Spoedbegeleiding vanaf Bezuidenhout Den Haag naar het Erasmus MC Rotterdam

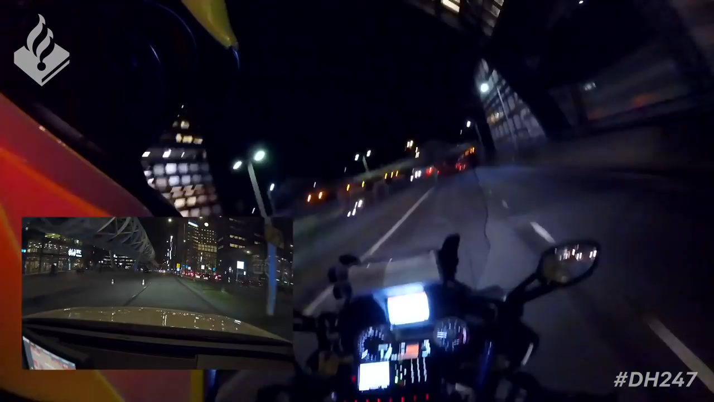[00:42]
Ja. 50 meter voor de kruising bij de regelaars. Kan ik niks meer hebben. Ja. Lampjes worden rood, let op. Links van de bank, van links dan. Linker vlak
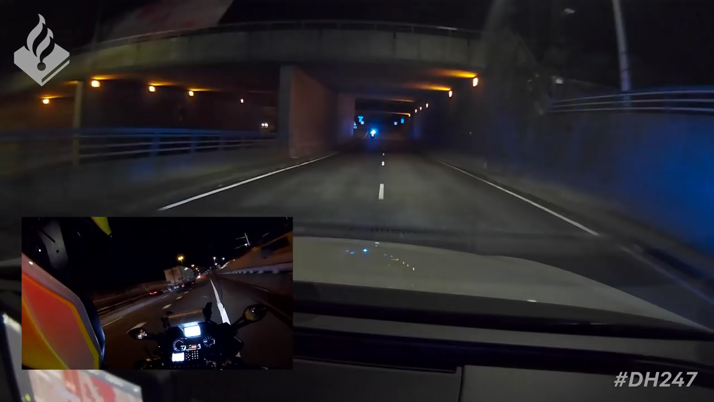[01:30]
dat is van de invoering. 90 op de klok. Dan gaan we sneller.
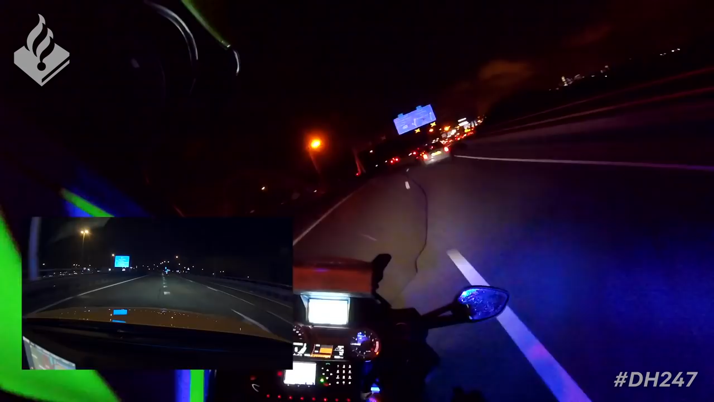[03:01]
Zou de vluchtstrook op komen? Ja, vluchtstrook. Ja, we gaan vast naar rijstrook 2 en dan gaan we zo de vluchtstrook op.
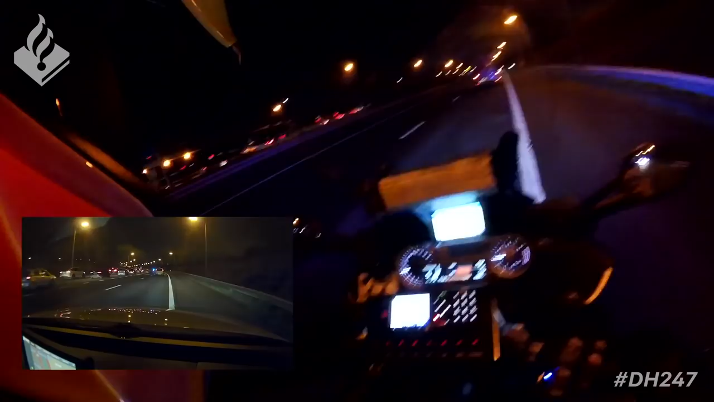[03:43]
Ja, naar de vluchtstrook ga je weer naar de rest heen. Ja, dan gaan we naar de rest heen. Ja, we moeten niet zitten naar voren, dan gaan we naar de rest heen. Nee, één spitser is even voldoende, ga jij maar even verkennen. Hij ook.
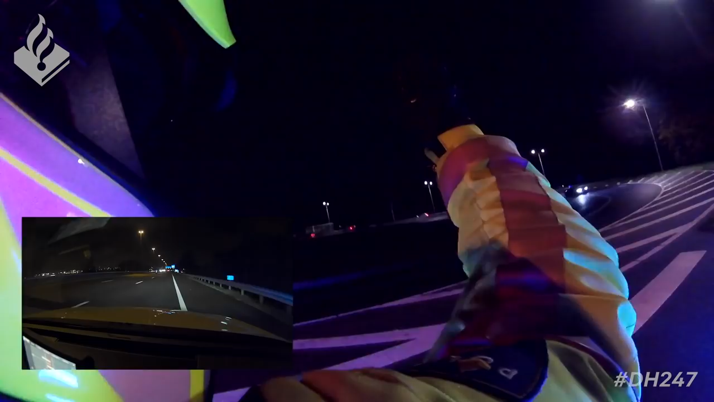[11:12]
Ja, mannen mee gehoord, Schavendijk wel erg druk. Dus als de kans is, nemen we het eentje door, dan moet ik maar leeg te trekken daar.
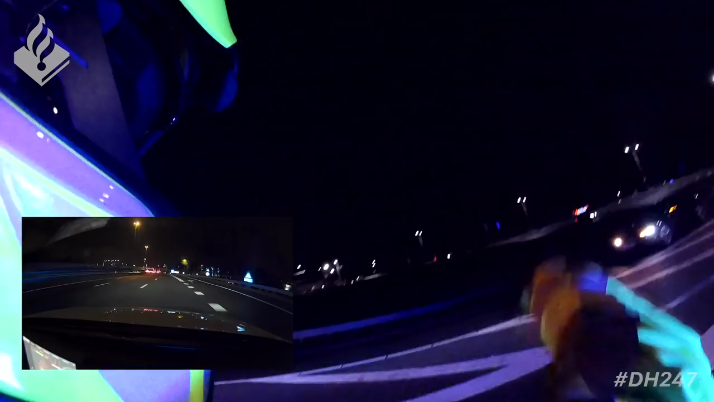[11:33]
Ja, helder, en wij zijn nu bij de afrit Rotterdam Airport, bij het blok.
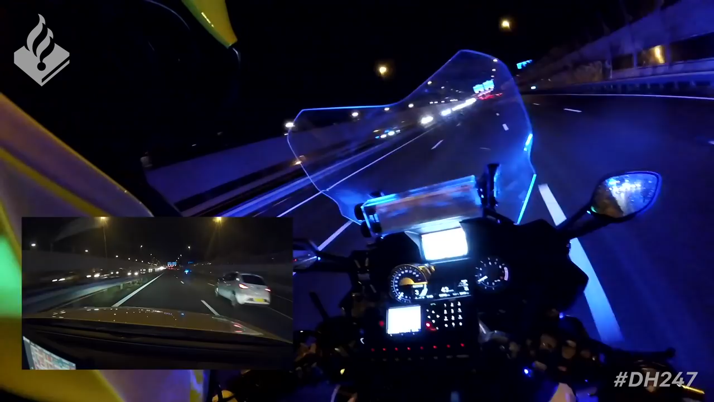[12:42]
En bij klop. Deze toch op de teller, 18.2. Maar het vergroot dan het klopbekend van voor je afstand. Ja, toch.
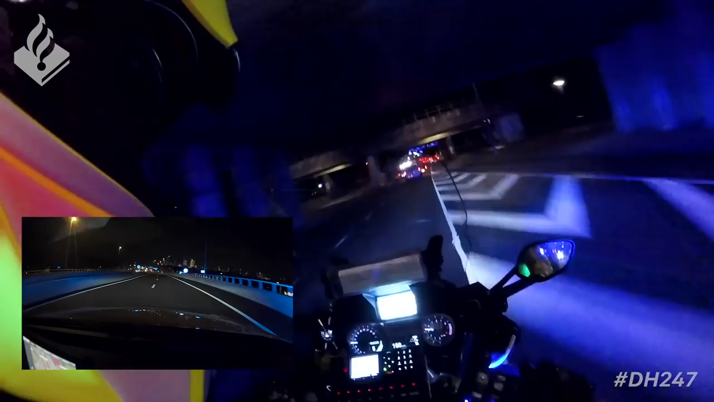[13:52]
Ja, dan moet je eerst de lop rechtsaf. Op de strook van rechtsaf. Dan gaan we op een rechtsdoor te gaan. De eerste lampje is strook van rechtsaf om
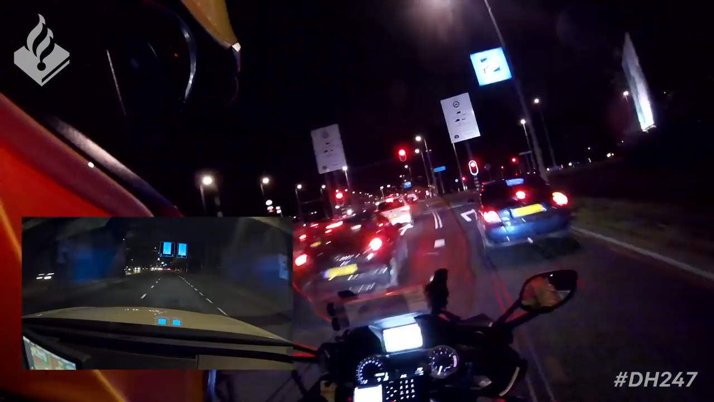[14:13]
rechtdoor te gaan.
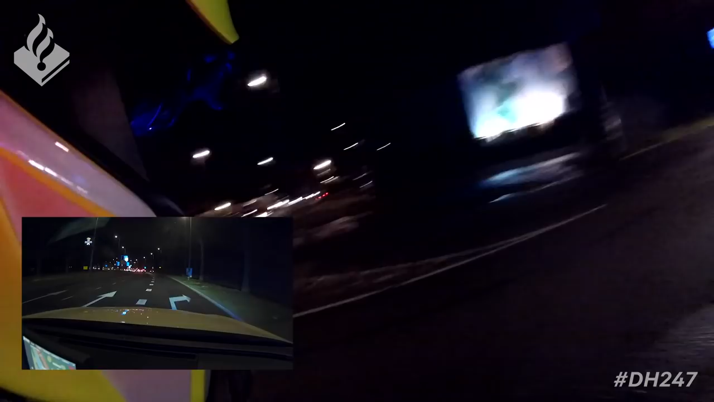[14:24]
Anders gingen auto's tussendoor, maar we zijn er rood licht voor rechtdoor. We komen nu de kruising op.
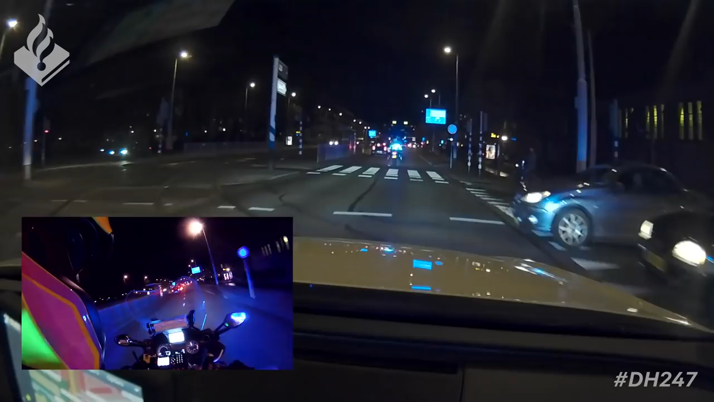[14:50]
Volgende kruising groen licht op 200 meter. Ik ga de snelheid hier even oplaten, anders kunnen we hier vier werk doen. 50 meter groen licht. Op de kruising.
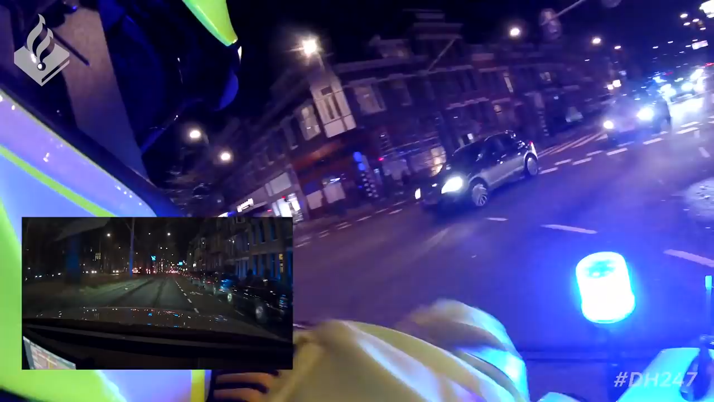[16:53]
De 100 meter groen licht, we komen er nu rechts voorbij. Hop, rijden! Met groen op de kruising.
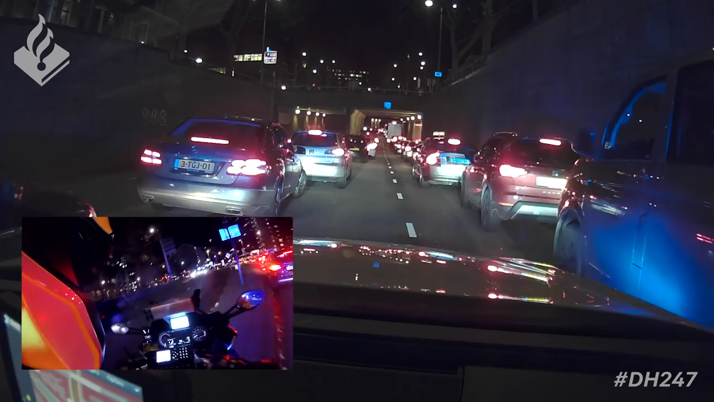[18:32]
Ja, we staan stil voor de tunnel. Gaat hier rijden, het ziet gaan rollen.
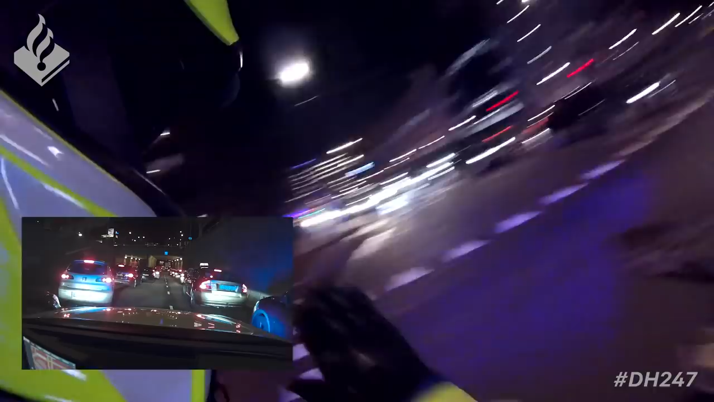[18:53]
Ja, het begint te rollen.
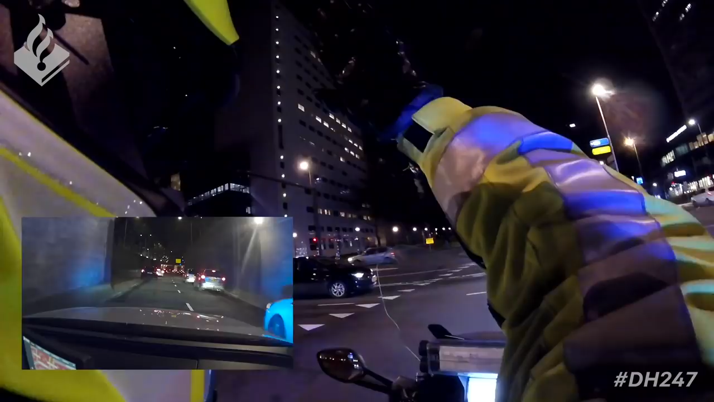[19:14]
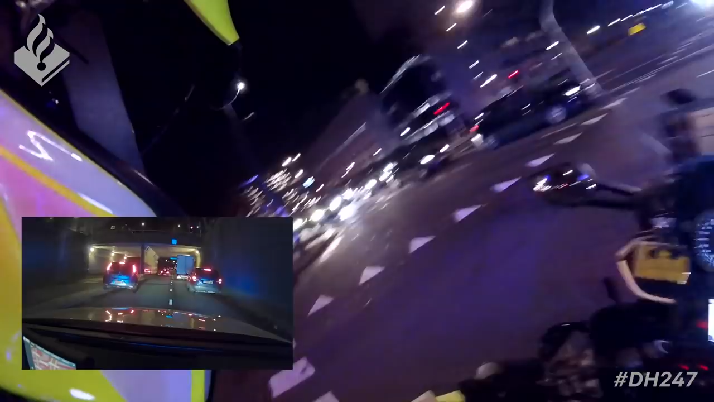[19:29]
Verkeerslicht in zicht, we rollen rood licht. 50 meter rood